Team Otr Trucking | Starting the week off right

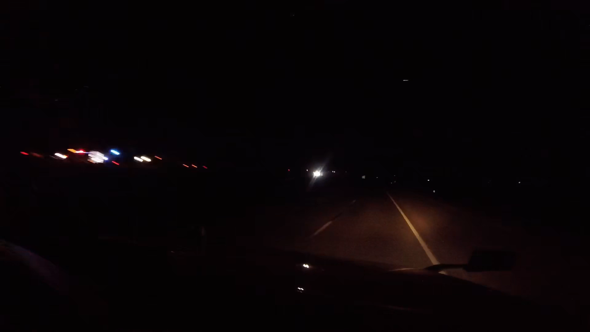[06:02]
Oh, that's bad. It was completely gone. The whole truck was gone. Oh, jeez. Well, I guess everybody should probably pray that that guy made it out of that one alive, because that looked really bad. All right, so like I said, since we got the camera going, today's been a little bit hectic.